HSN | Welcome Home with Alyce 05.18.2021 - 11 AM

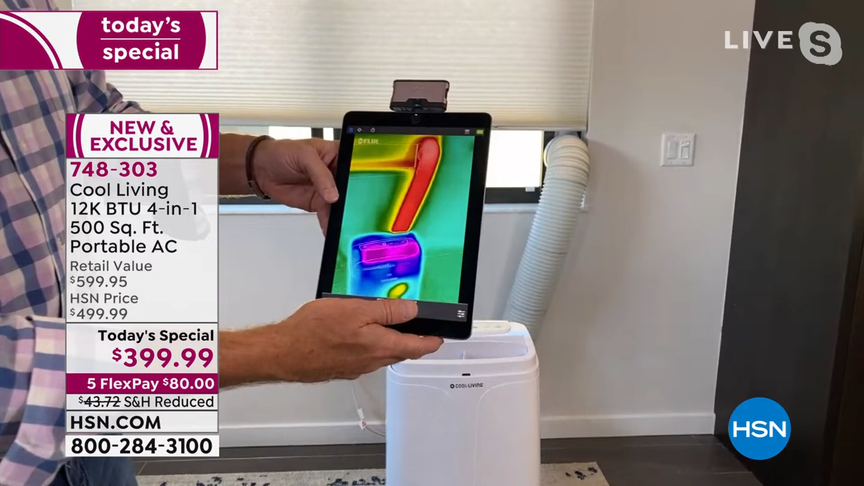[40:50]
a temperature of 40 degrees or lower and the area of red indicates a temperature of about 95 degrees or hotter so that's a live look at what's really going on with this unit as it's running at 72 degrees what's
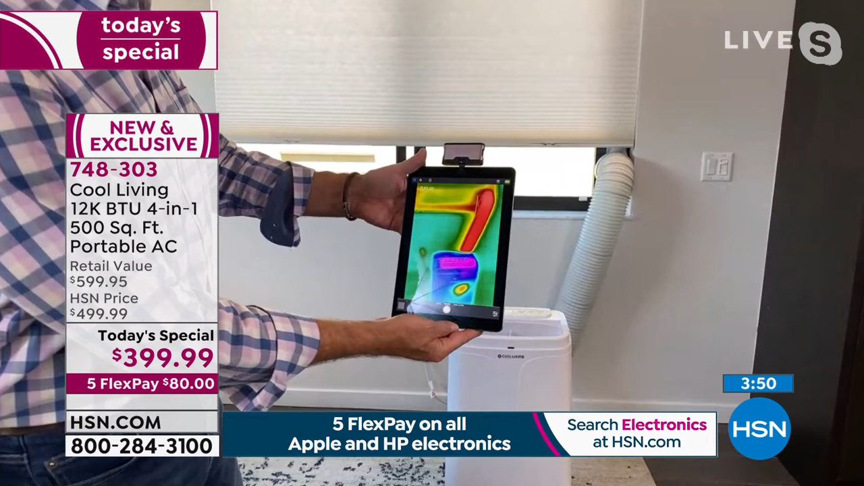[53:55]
you're just tuning in this is technology that was originally developed for geology you know and for covering the earth's surface and finding cool and hot spots then they started using it to measure whether or not homes were insulated well enough in this the summer and the winter months and now you can see the red indicates a temperature